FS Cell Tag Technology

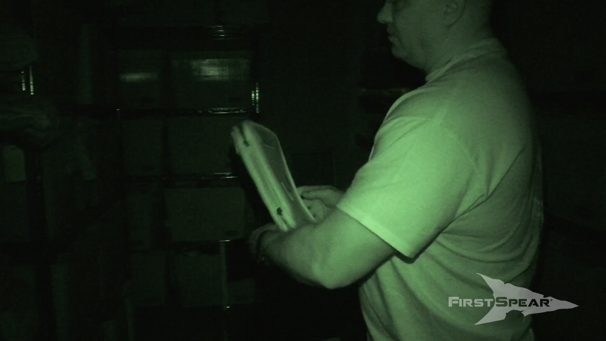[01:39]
Now open back up and you can see, you can still see the glow, but now the IR is shining through on the IR and glow combos here and here.